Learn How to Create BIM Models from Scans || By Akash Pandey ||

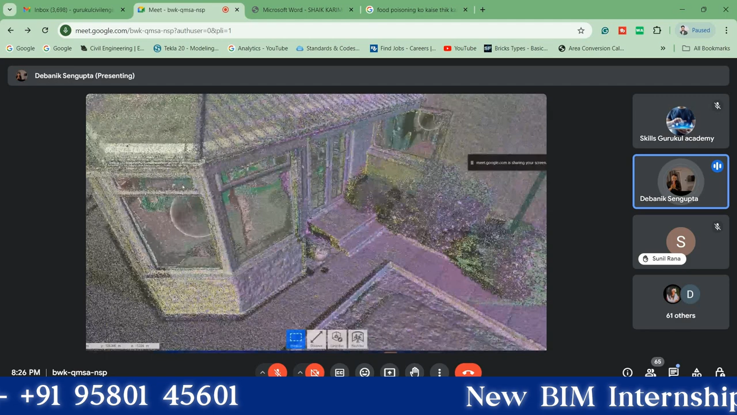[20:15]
लास्ट में नन करेंगे तो ये पूरा हो जाएगा। शेडर अमाउंट पे ये कुछ ज़्यादा ऐसा सच काम नहीं करते।
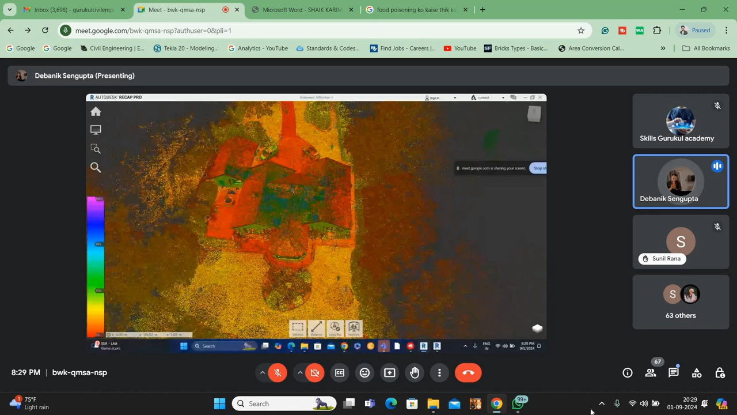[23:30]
मुझे किसी भी ऑब्जेक्ट पे इंस्टेंट जूम इन करना, मुझे अगर मैं तो जूम करने के लिए ऐसा भी यूज कर सकता हूँ इस पर्टिकुलर जो ह्यूमन है उसको ऑब्जेक्ट को देखने के लिए,
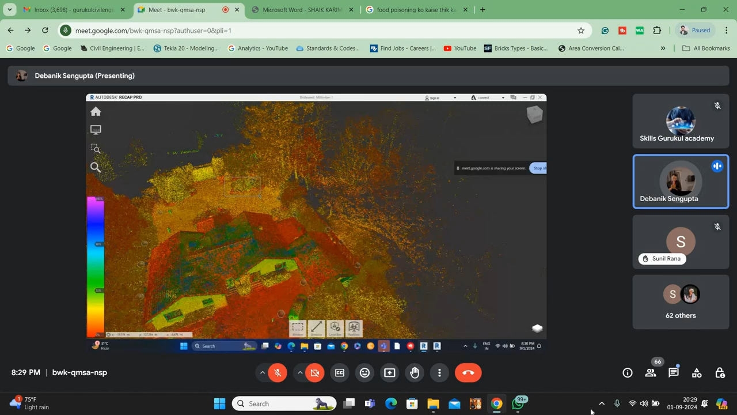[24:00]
आपको ऐसे बार बार अपने माउस से स्क्रॉल अप स्क्रॉल डाउन नहीं करना पड़ेगा।
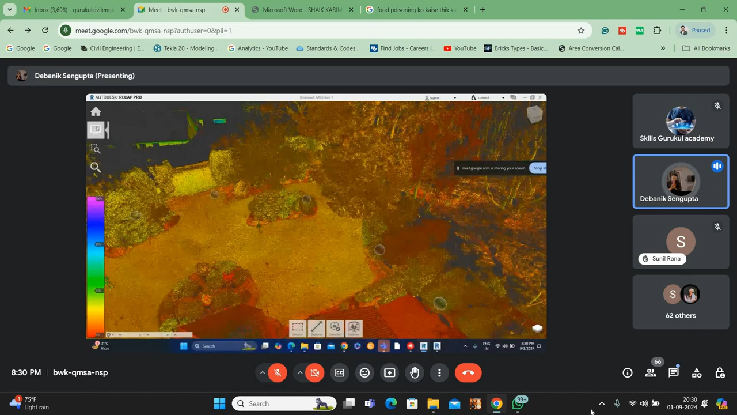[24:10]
और नेक्स्ट आता है पैनिंग का एक ऑप्शन, पेन तो आपको पता ही होगा रेविट पे आपने यूज किया होगा एडजस्ट करने के लिए व्यू का पेनिंग,
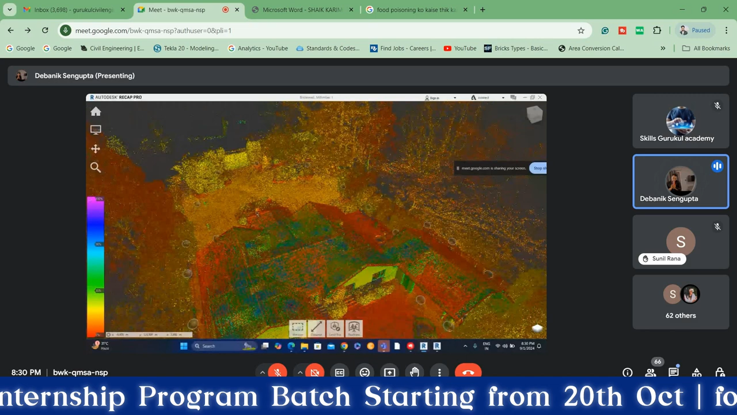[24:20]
और मुझे अगर यहाँ से अगर मुझे मूव करना होगा ऑर्बिट करना होगा, ऑर्बिट के लिए यहाँ पर भी एक ऑप्शन है,
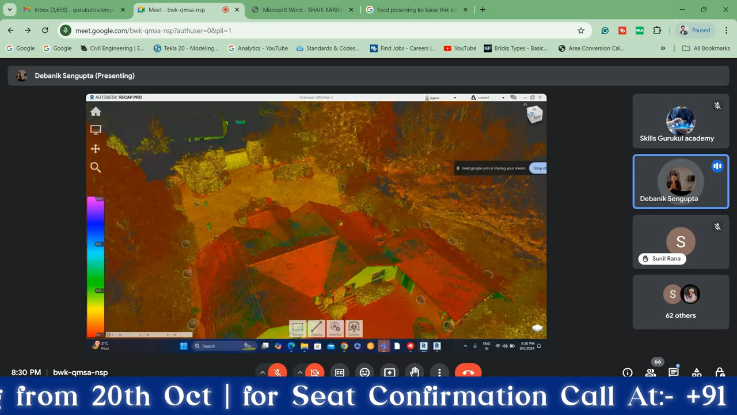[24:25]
और दूसरा ऑप्शन है आपका शिफ्ट प्लस स्क्रॉल बटन साथ में दबा के मूव करो।
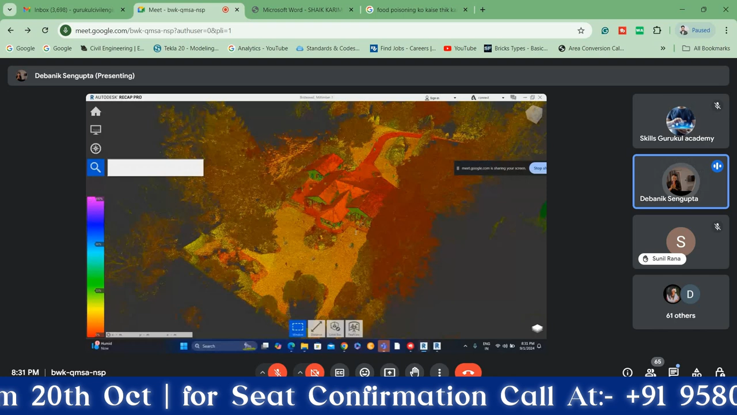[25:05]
कुछ अगर सपोर्ट डेटा मिसिंग हो गया, तो अभी तो जो हमारे पास सॉफ्टवेयर है वो अभी कनेक्टेड नहीं है क्लाउड के साथ,
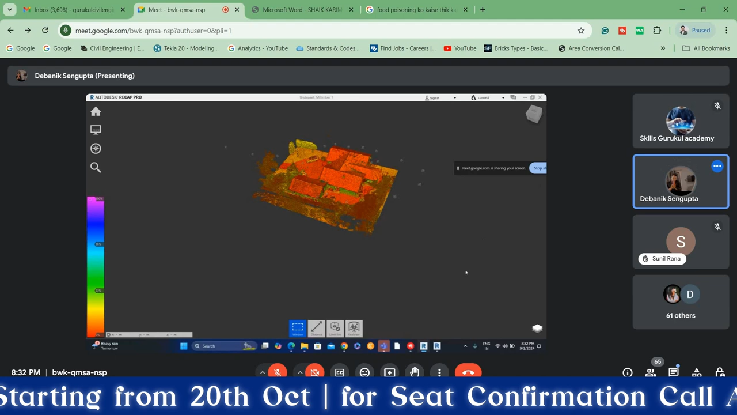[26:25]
इसका एक और ऑप्शन रहता है, रीसेट कर दिया मैंने अभी,
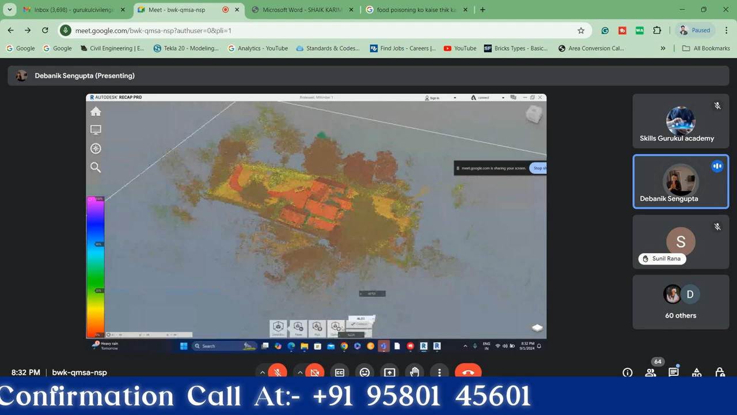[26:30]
यहाँ पे गया पिक ऑप्शन, पिक किया, सेम हमने किसी ऑब्जेक्ट को पिक किया,
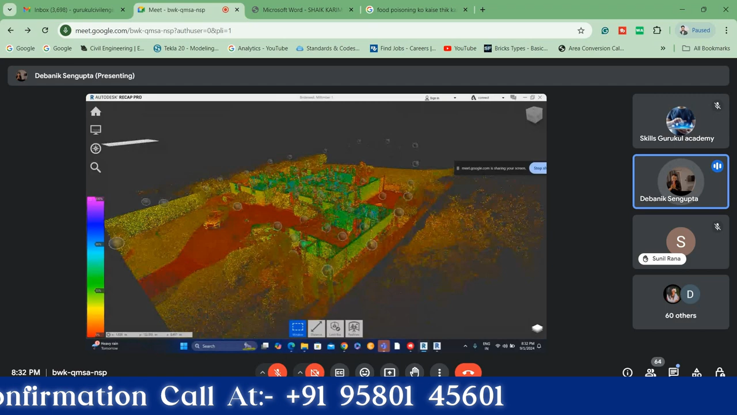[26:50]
स्ट्रक्चर वगैरह एलिमेंट वगैरह होगा वो सब इस व्यू में दिखना स्टार्ट हो जाएगा।
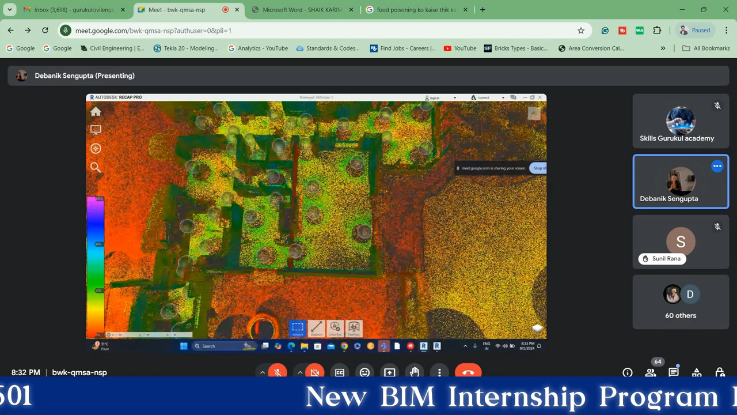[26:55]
जैसे कि हम देख सकते हो यहाँ से,
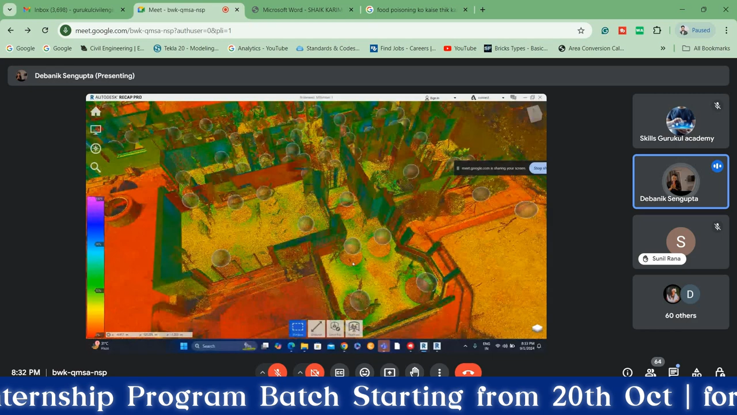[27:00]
यहाँ पे एक लिविंग एरिया है, यहाँ पर भी सेम है।
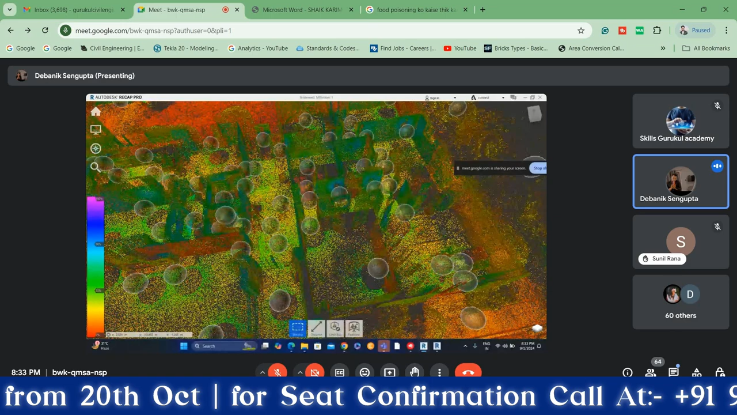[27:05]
देन यहाँ पे आपका बेडरूम, बेडरूम है, हॉलवे टाइप का है, या बेडरूम ही कह सकते हो, अभी यहाँ पे फर्नीचर वगैरह है नहीं कुछ।
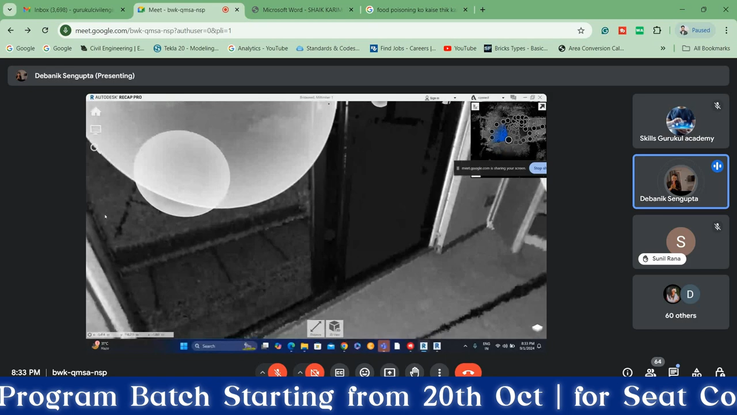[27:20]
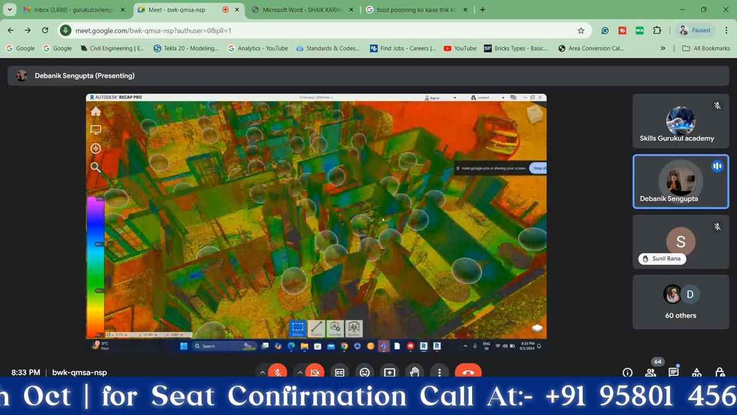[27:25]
देन स्टेयर वगैरह तो आपको सब चीजें दिखेंगे। तो अगर मैं यहाँ पर भी किसी अंदर के स्कैन पे जाऊंगा
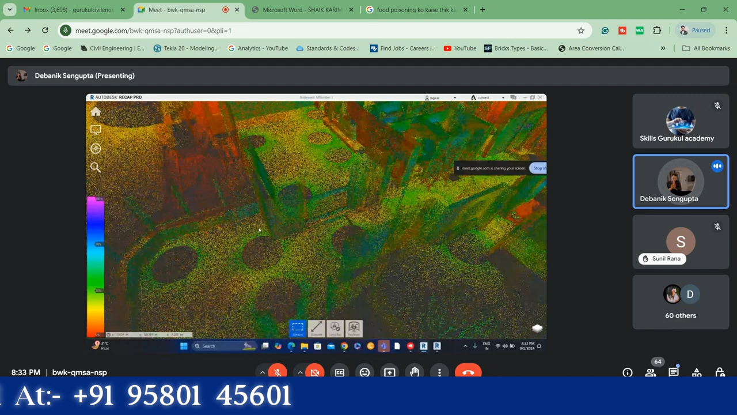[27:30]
तो आपको ऐसा इनसाइड का पूरा दिखेगा।